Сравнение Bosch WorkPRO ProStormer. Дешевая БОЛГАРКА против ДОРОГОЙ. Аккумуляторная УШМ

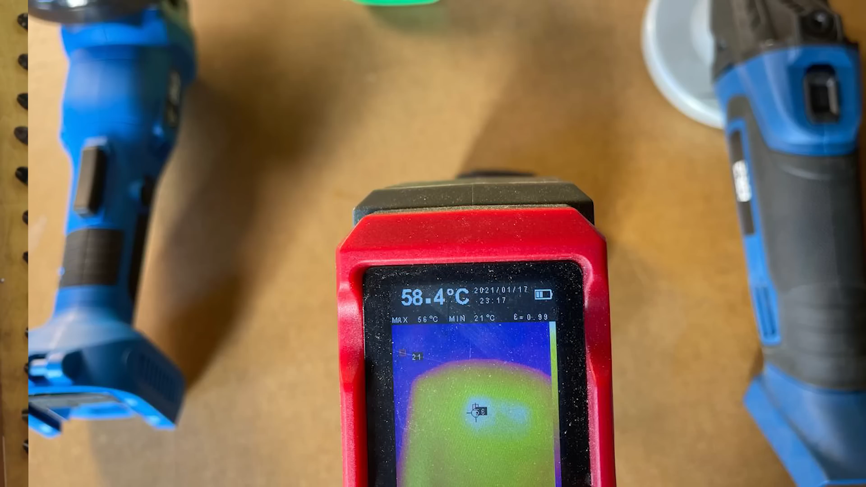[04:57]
On screen: spot 58.4°C, max 56°C, min 21°C
аккумулятора 58 В общем остудили И смогли после этого Сделать еще 5 резов Итога 32 реза
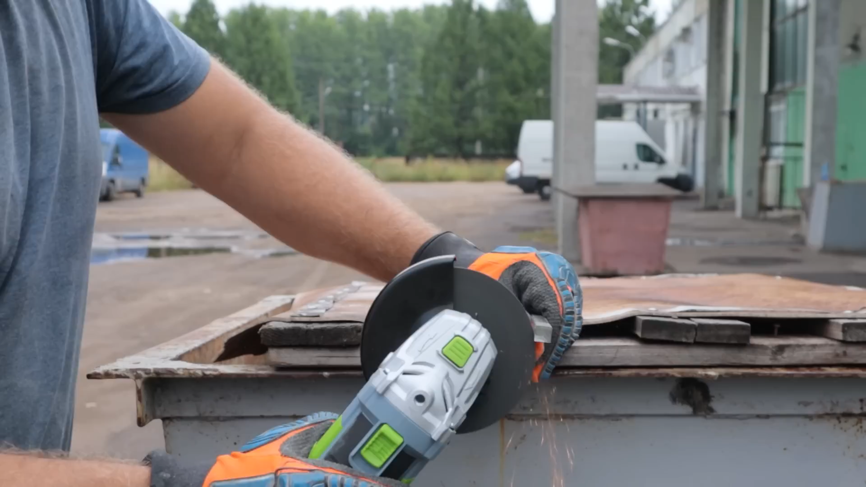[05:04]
WorkPro На одном заряде батареи За первый заход Смог сделать 31 рез После этого тоже нагрелся
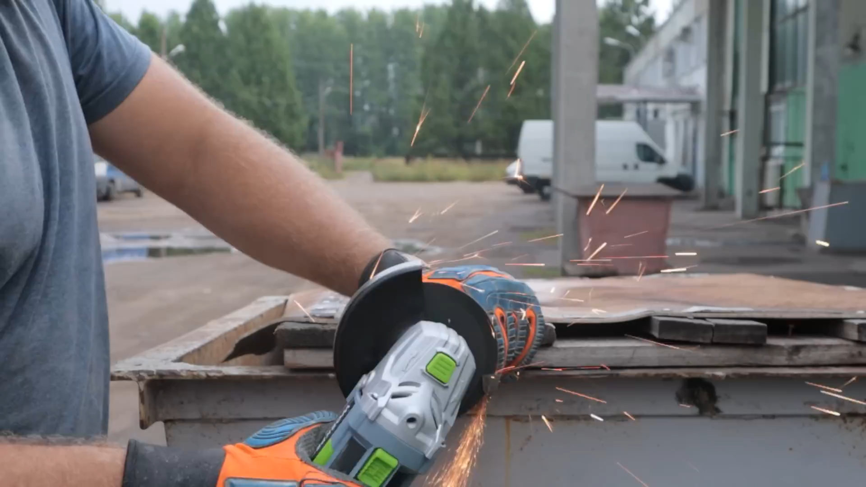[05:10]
В районе моторчика 47 градусов В районе аккумуляторной
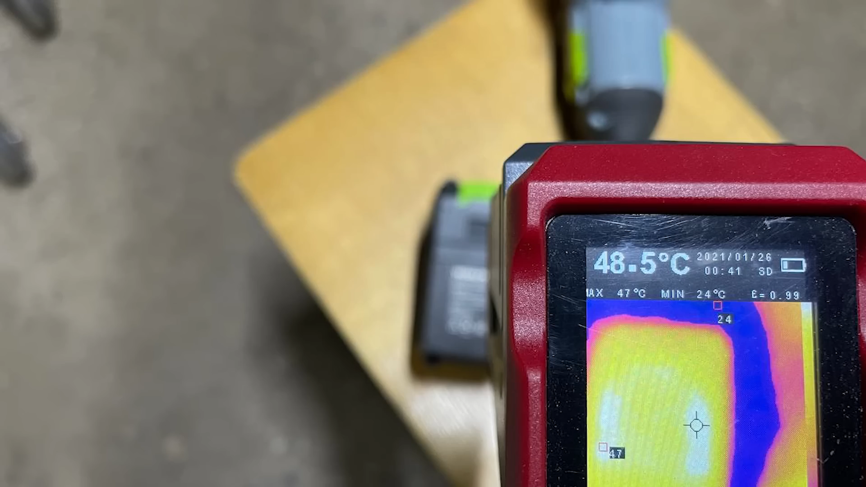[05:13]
On screen: spot 48.5°C, max 47°C, min 24°C
батареи 48 Также остудили И после этого сделали Всего лишь 2 реза И общее количество 33